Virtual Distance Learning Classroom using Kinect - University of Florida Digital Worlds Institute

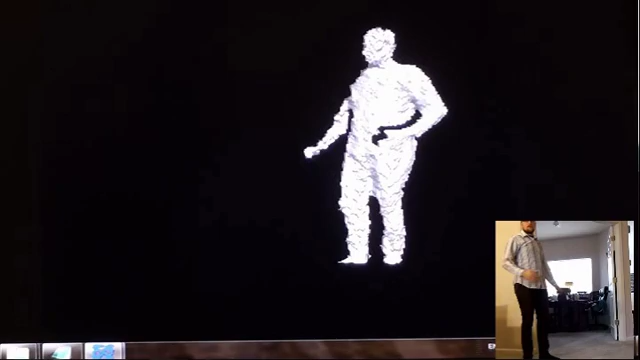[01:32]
By combining your 3D shape with the video, your real 3D image is composed and visualized as an avatar in one of our virtual classrooms.